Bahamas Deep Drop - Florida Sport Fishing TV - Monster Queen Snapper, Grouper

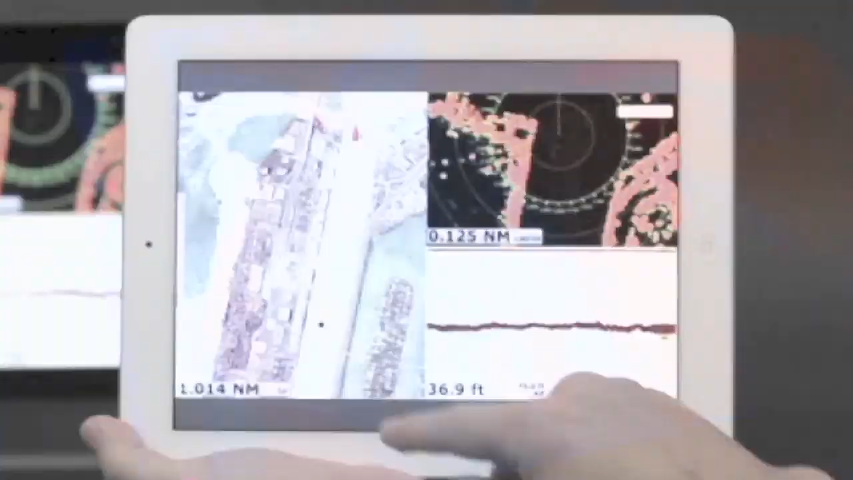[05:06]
On screen: depth 36.9 ft
The world's first multi-touch MFT char plotter, Navnet TZ Touch.
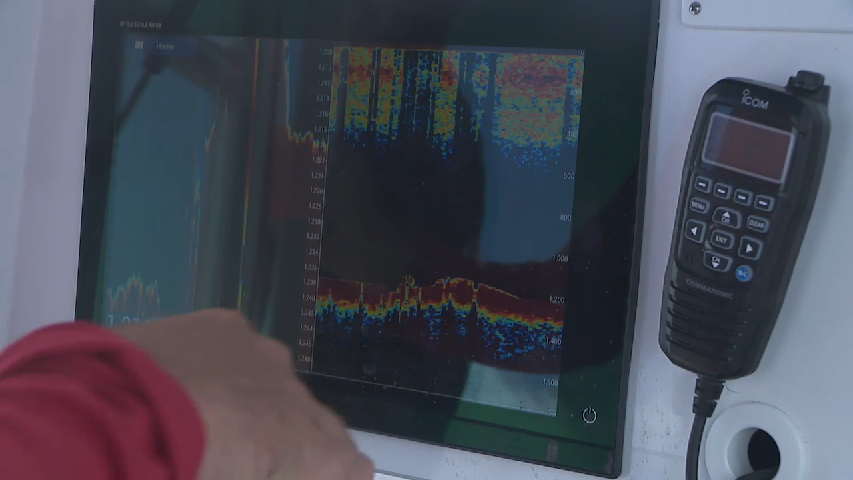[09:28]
you can clearly see those bottom contours.
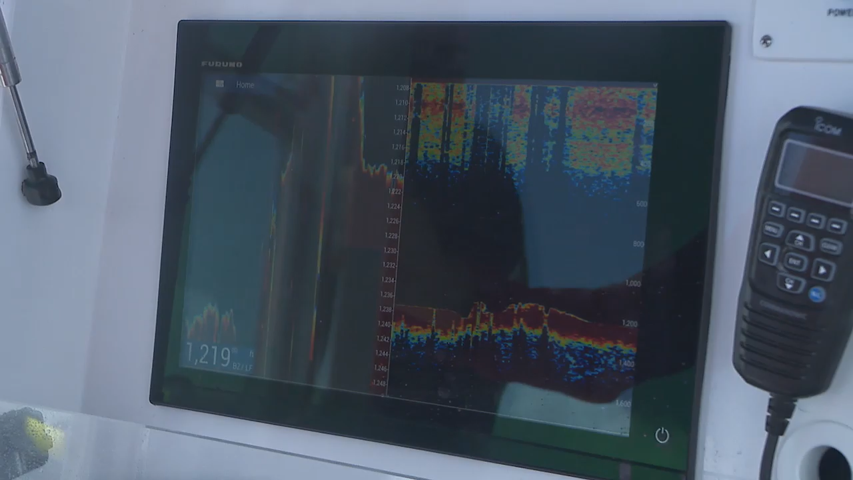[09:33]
You can see those hills that are falling off, little cliffs. That right there is probably about 70 foot, you know, a 70 foot ledge. Think about that.
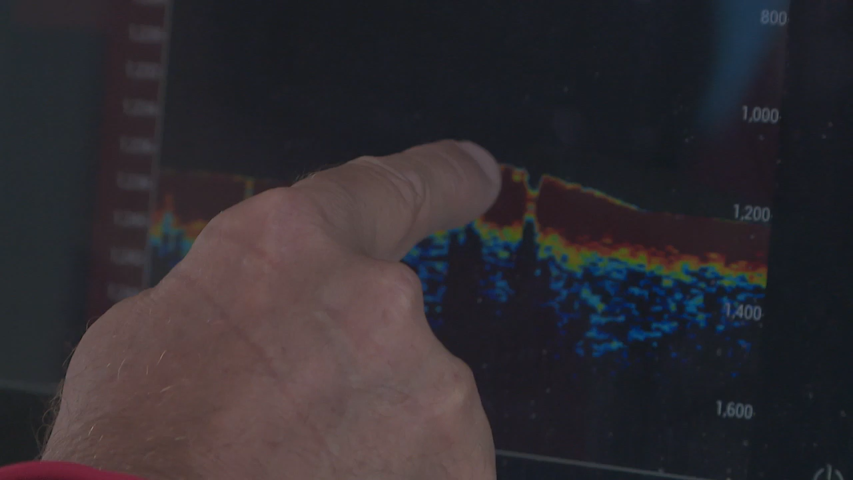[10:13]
You can zoom all the way in, see exactly what you're doing, but pay attention. You know, I think that's the most important thing that I can tell you is pay attention to every single drift.